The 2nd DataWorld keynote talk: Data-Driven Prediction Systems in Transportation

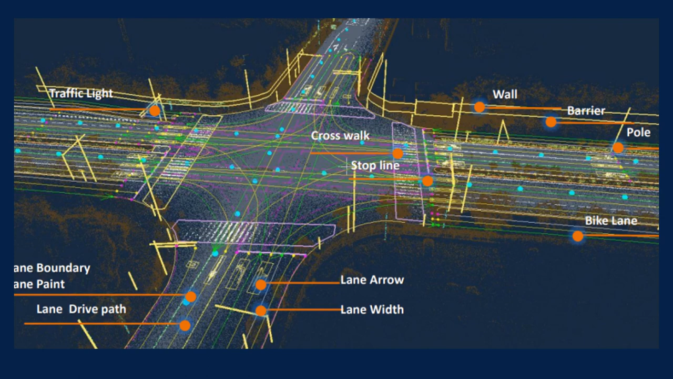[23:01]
As you can see, it's based on real infrastructure model reconstructed from point cloud obtained by 3D scanning. Better view to HD maps is on this slide.